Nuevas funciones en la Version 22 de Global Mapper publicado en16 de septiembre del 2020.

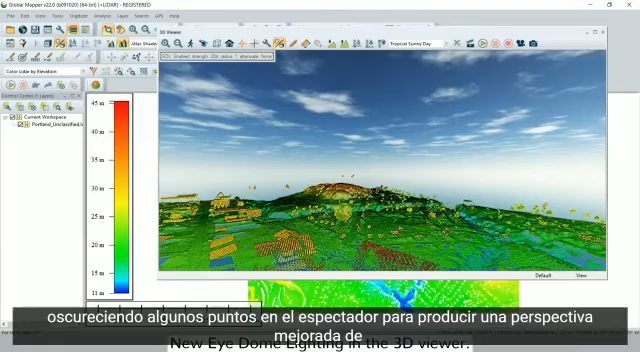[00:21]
The second feature is a new tool for simplifying meshes.
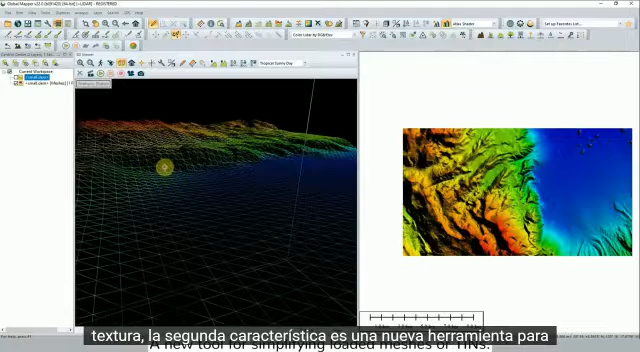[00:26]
This tool reduces the number of faces or vertices
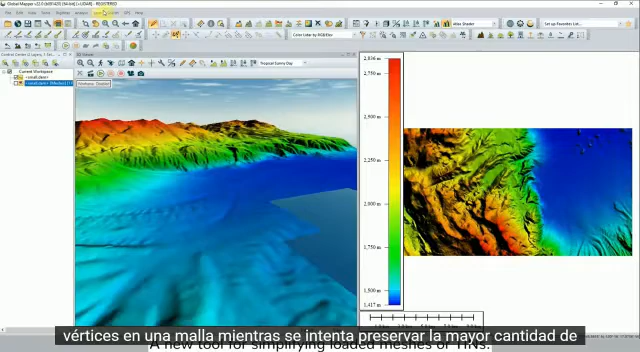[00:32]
in a mesh while attempting to preserve as much of the original shape and boundaries as possible
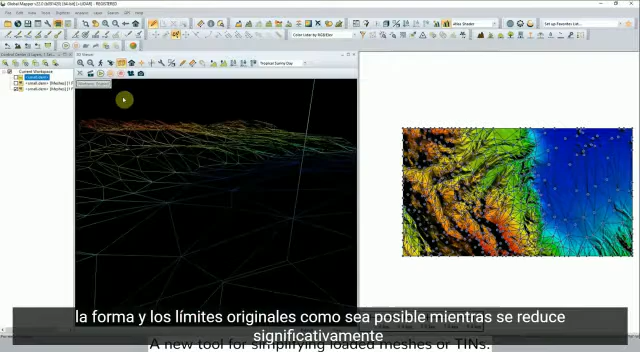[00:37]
while significantly reducing the size and memory requirements for the file.
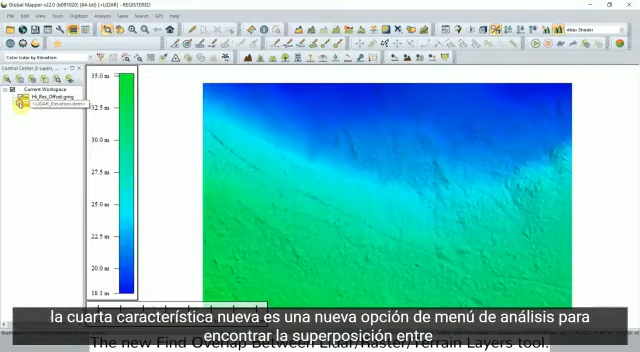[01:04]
menu option to find the overlap between two or more lidar, raster image, and or terrain layers.
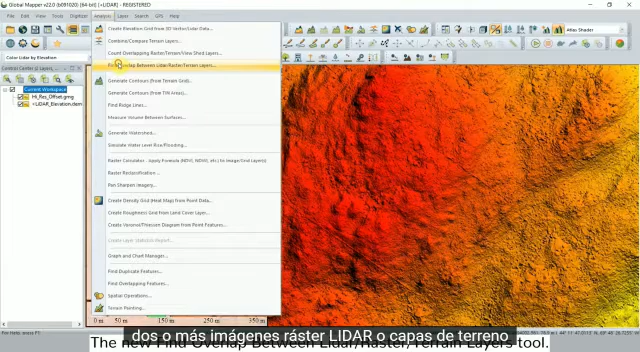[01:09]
The new tool generates a report showing the overlap percentage between layers. It optionally creates a new raster layer showing the overlapping area.